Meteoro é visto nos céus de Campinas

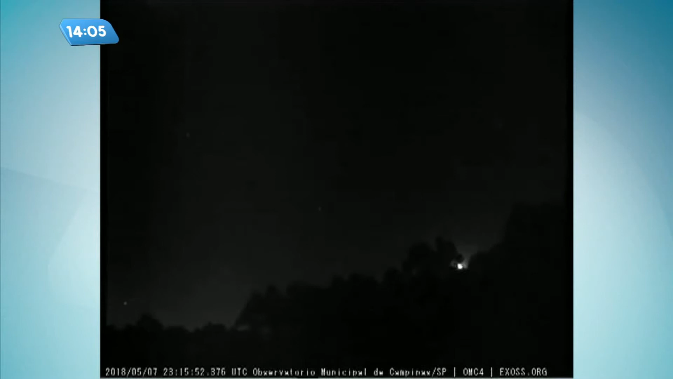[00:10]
As imagens foram feitas ontem à noite pelo Observatório Municipal de Campinas e mostram, né, olha lá, o meteoro cruzando o céu de Campinas. O astrônomo do observatório, o Dr. Júlio Lobo, diz que o fenômeno conhecido como fireball é raro. Isso porque normalmente esse tipo de meteoro perde tamanho e luz perto da Terra. Além do estado de São Paulo, o meteoro também foi visto em Goiás e Minas Gerais. Impressionante o tamanho, né, minha diretora? É fireball, é bola de fogo.